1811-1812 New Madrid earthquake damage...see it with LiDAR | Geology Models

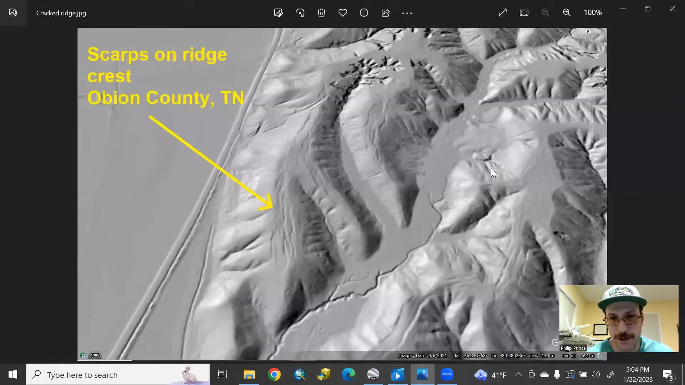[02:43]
And if you compare the model to a little bit closer look at that ridge in Obayan County there, you can see the resemblance.
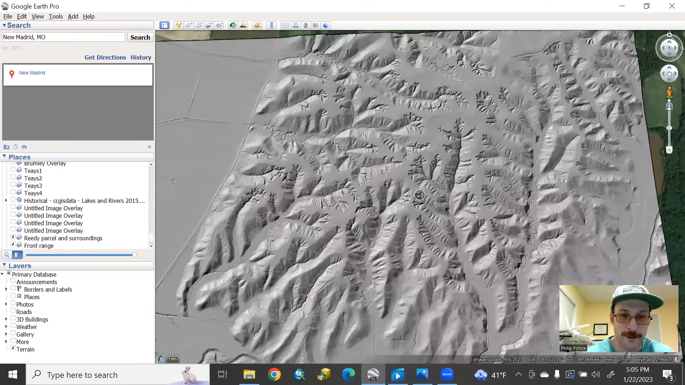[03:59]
you can get a sense of what the damaged ridges actually look like within the greater landscape. And the first example I showed you there is right now in the middle of the screen. You can see all those scarps running along the crest. There's more on the adjoining ridge. More there. Pretty well developed here. This one just has a major scarp on each side, so the entirety of this ridge crest just sort of sank down as one. You can see it there as well.
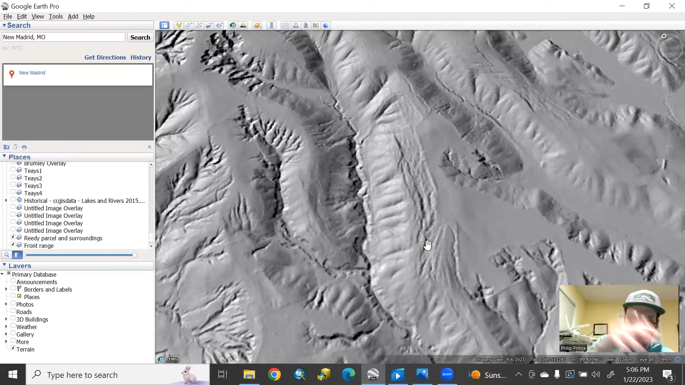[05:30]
If you were walking around in the woods, you would definitely see kind of rough and irregular step topography. I'm not sure if it would be immediately clear what it was if you didn't know where you were and you didn't have a LIDAR image like this to look at. But that would be noticeable for sure on the ground. And as you look at the neighboring ridges here, no trouble in finding sets of scarps there running along the summits. This extends for many, many miles along this rugged topography that's separated from Mississippi by these steep bluffs. Here's another really cool example.
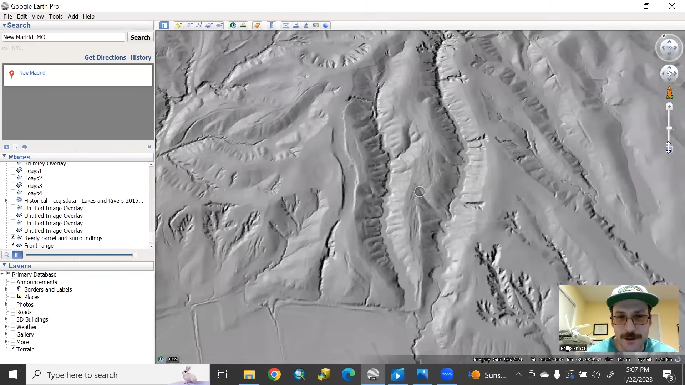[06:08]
This one has a couple of really crisp, well-defined areas where those ridges have sunk down as well. Features like this don't last in the landscape forever, particularly in geology like this. And that's one reason that being able to see this with LIDAR is so interesting. It gives you an idea that this place experienced some pretty strong shaking pretty geologically recently.
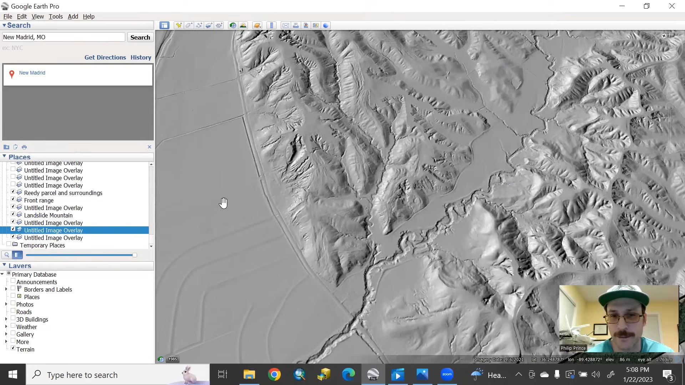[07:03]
And that's yet another reason why LIDAR is just revolutionizing the way people do any aspect of geology, of course, particularly hazard assessment. So you can check this out if you go on the National Map website and go to the viewer. It's possible to load up LIDAR hillshades and see these features from above.
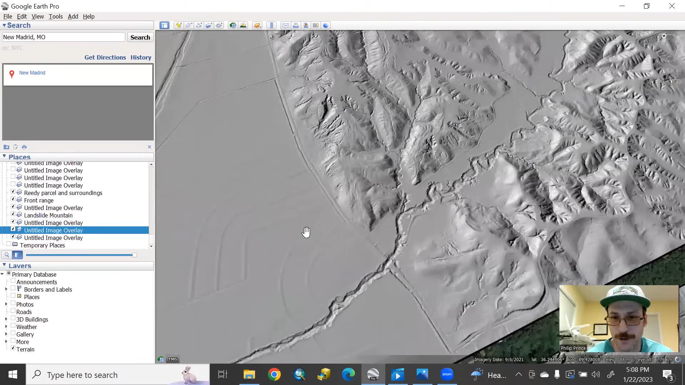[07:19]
Of course, I've got them in Google Earth here so we can kind of tilt and look from different angles. But it's a really interesting way to think about big earthquakes and what they can do to the landscape, particularly when the geologic details are just right to really focus that damage. Thank you very much.